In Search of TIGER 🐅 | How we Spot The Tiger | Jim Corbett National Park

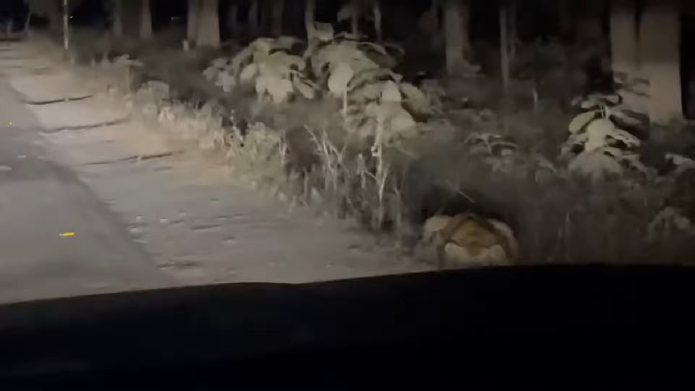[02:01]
जिंदगी पहली बार बाघ देखा। बाघ जा रहे थे, ये गाड़ी की जो ड्राइव गाड़ी को मैं कर रहा था, अब होता क्या है कि गाड़ी स्पीड में थी और मैं निकल गया।
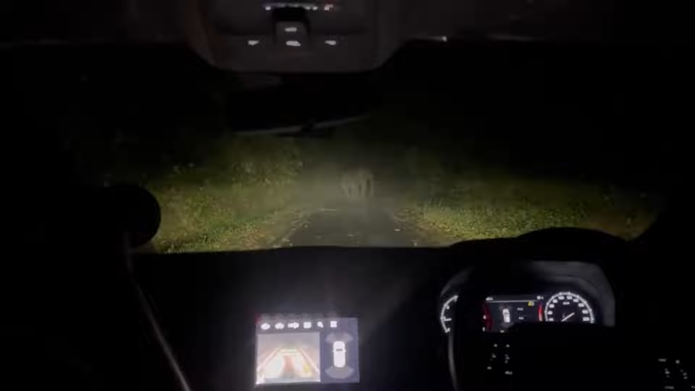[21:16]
टस्कर है भैया जी, जाने दो जाने दो, हमारा कामयाब कर भैया जी,